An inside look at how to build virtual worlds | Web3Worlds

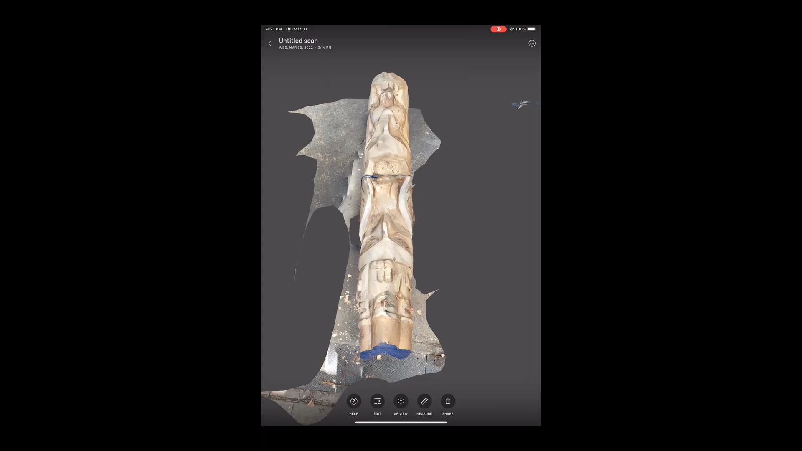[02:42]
Now you can just scan it and then texture and paint on top of it and then you've got your your room.